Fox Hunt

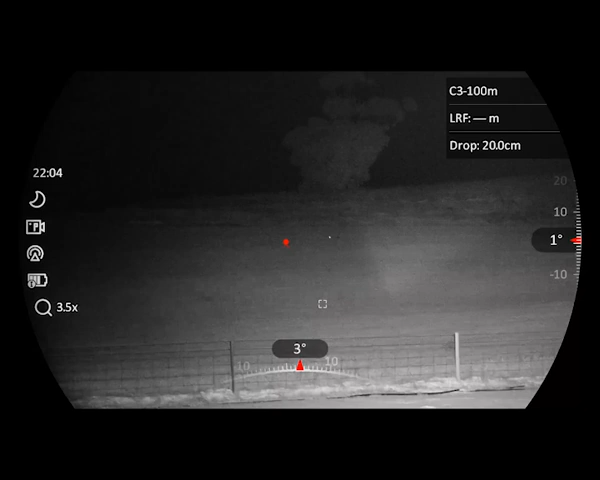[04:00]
turn the gun scope the gun on and as you can see the the uv illuminator just isn't centered to the gun scope so that as i zoom in at 14 times
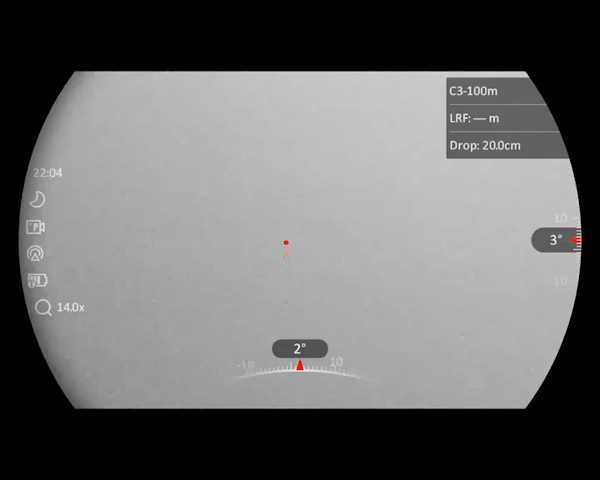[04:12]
there you can see i've just sent the shot that it's a very picture-related shot a
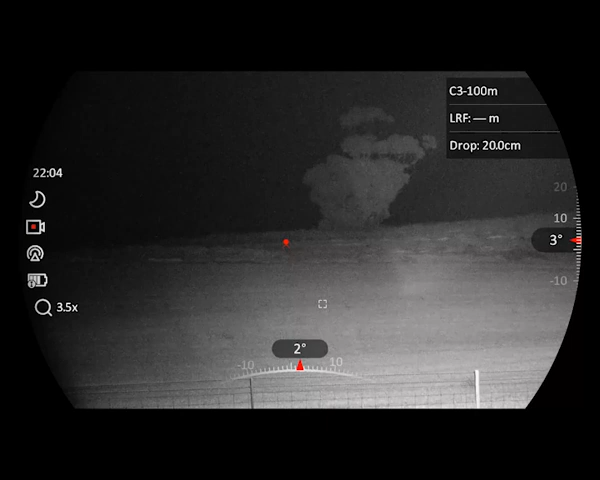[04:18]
very picture-related picture sorry in the background you can hear the fox noise the fox whistle on my phone
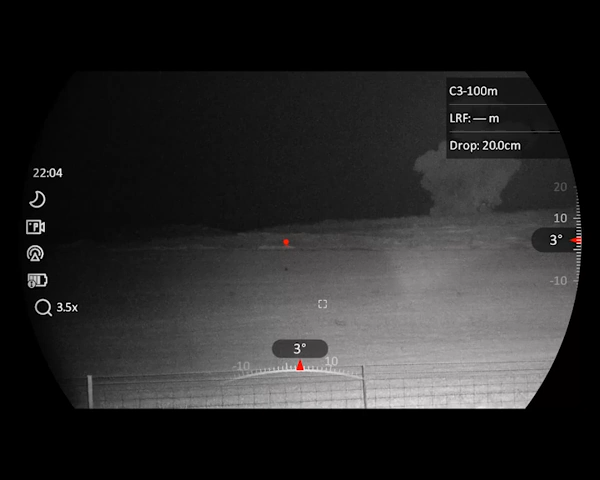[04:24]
wasn't really doing much but right now i've seen
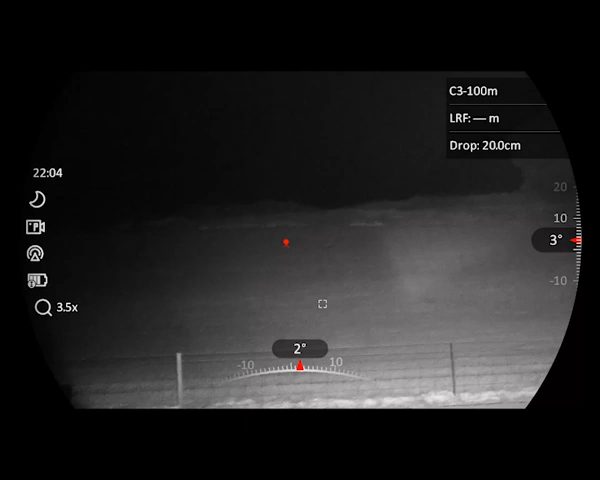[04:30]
that its head is still moving and it's trying to crawl away so i was injured so i have to reload and send the second